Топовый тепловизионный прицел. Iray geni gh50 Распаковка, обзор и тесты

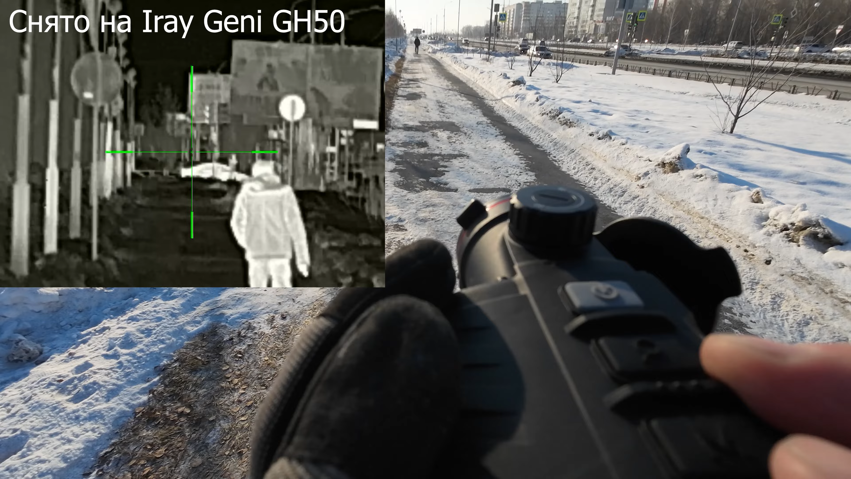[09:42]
500 метров. На 500 метров человека видно прекрасно. 600 метров.
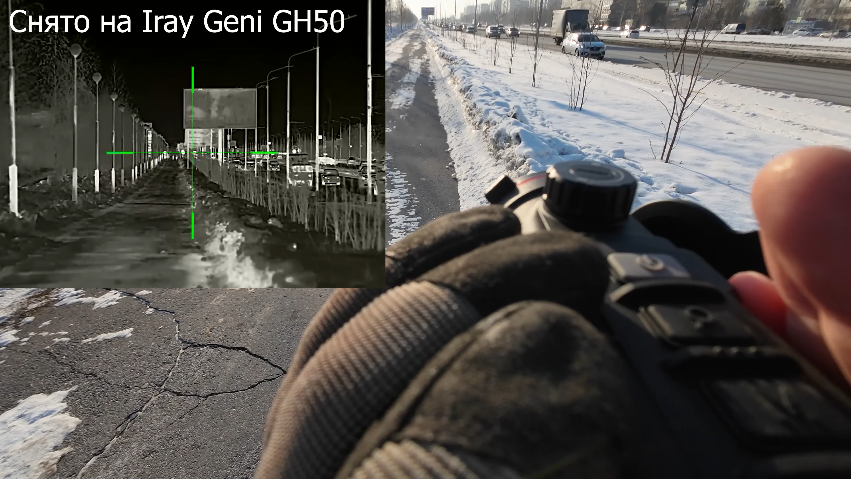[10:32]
Это наш испытуемый. Давайте отзуммируем. Вот, вот это вот наш человек километр. То, что это человек, ну уже, я бы сказал, не понять. Но читается, видится очень легко.